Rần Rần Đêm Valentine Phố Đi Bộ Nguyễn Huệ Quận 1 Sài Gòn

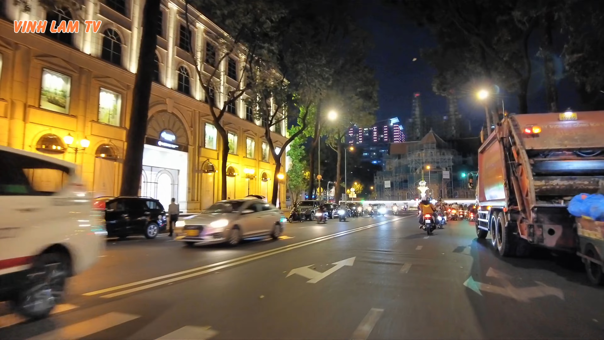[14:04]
đánh dấu tình yêu chớm nở, tình yêu bắt đầu. Tối nay Sài Gòn mát mẻ, mặc dù xe cộ ngoài đường rất là đông.
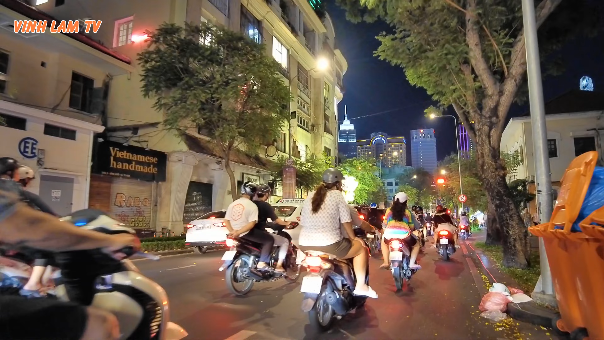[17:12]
siêu thị, rồi khách sạn 5 sao, rồi những nhà hàng. Ở tên đây là giao lộ Gia Long.
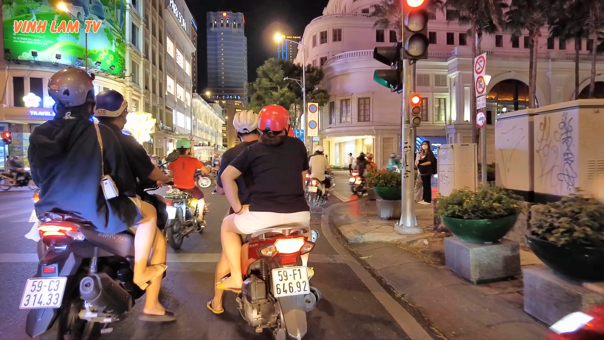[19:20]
Bên đây là trung tâm thương mại Park Sơn.
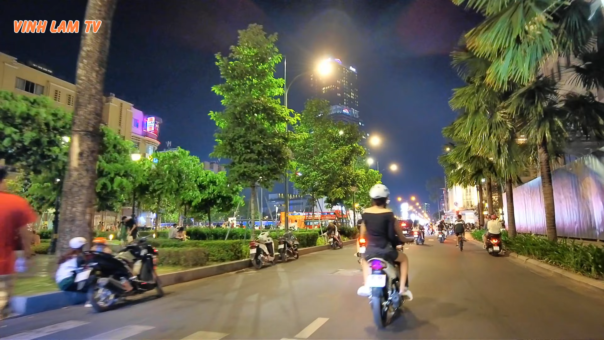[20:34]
tay quẹo qua công trường Lam Sơn nè, rồi ra Nguyễn Huệ nè ha, rồi đi thẳng là tới chợ Bến Thành luôn. À, hôm nay Sài Gòn đông thiệt.